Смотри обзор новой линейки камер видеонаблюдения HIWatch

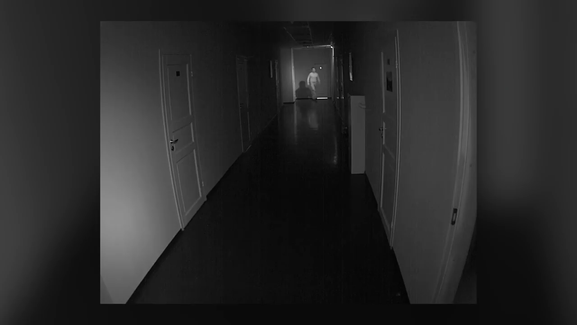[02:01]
Камера комплектуется объективами 2,8 либо 4 мм. Разрешение данной модели 1,3 Мп. Размер матрицы 1,3 дюйма.